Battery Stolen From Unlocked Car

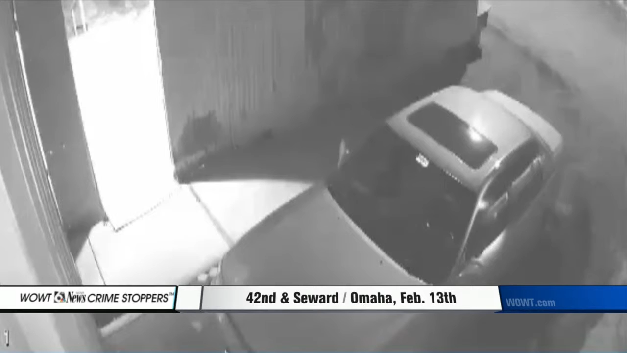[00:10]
On the evening of Saturday, February the 13th, a dark-colored pickup truck drove into the yard. A man got out, opened the unlocked door, and parked a Toyota and popped open the hood.